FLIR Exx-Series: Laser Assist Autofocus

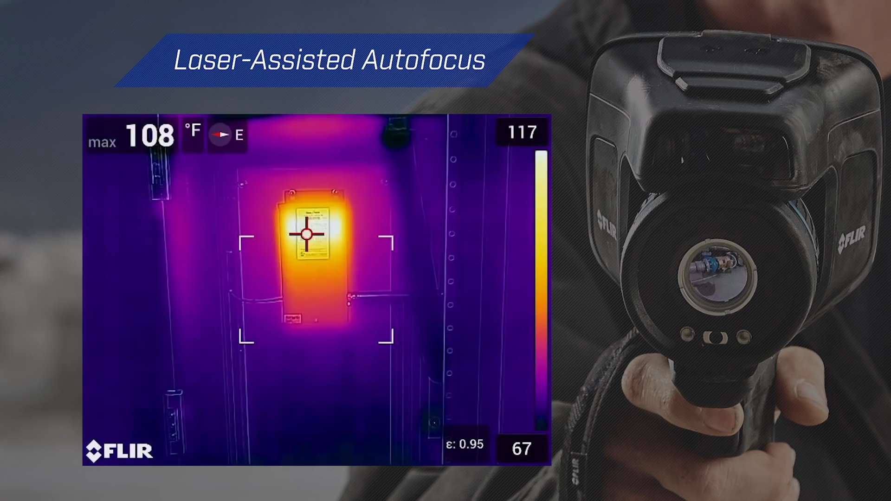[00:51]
On screen: max 108°F
The EXX series laser assisted autofocus provides the data the camera needs to focus fast and accurately,
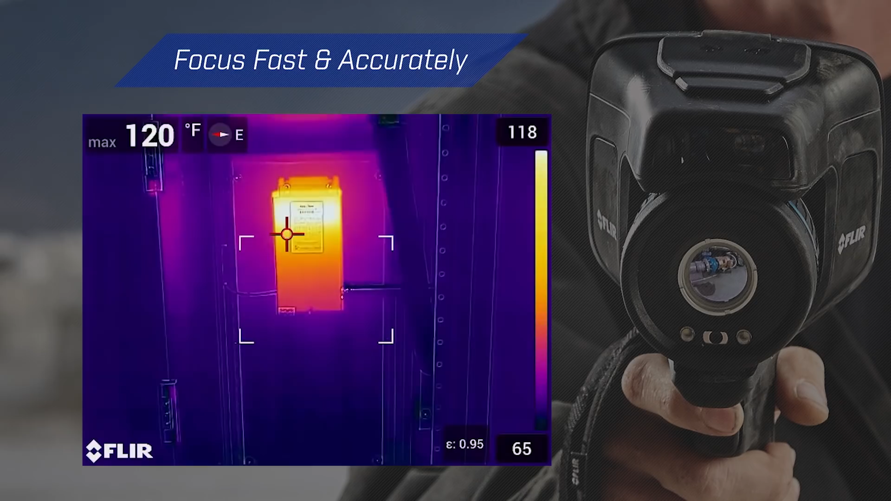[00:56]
On screen: max 120°F
every time, with a continuous mode to keep the image crisp and updated as you work.